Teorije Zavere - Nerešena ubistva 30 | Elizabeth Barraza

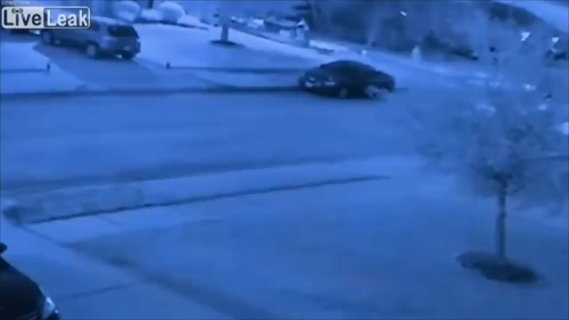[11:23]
mislim, ni 7 ujutru, u januaru i dalje su upoljena svetla tako da je ovo to što se vidi iako je jako loš kvalitet, ali prosto, šta da se radi jedino što imamo, nekoliko sekundi nakon što se dovezu znači taj neko izlazi iz kamiona ta osoba, kao što možete vidjeti, zatim hode prijelazom i na kraju staje na korak od Liz. Jako je mutno ali nadam se da vidite obrise i vidite da ta osoba vadi pištolj Liz se oprezno povlači nazad dok pištolj stoje ispred nje i na kraju oni pričaju nego oko 8 sekundi,
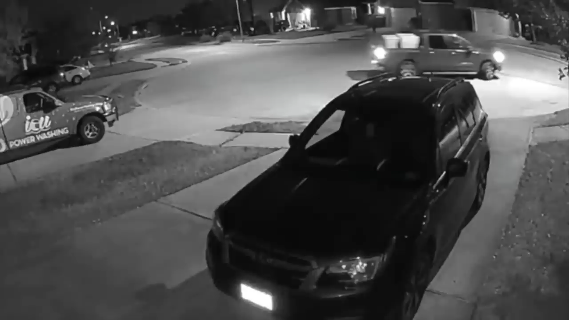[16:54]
verovatno na osnovu snimaka veruju da je auto iz 2013. ili da je noviji nisan a također su primetili da auto sa strane ima nalepnicu Pro 4X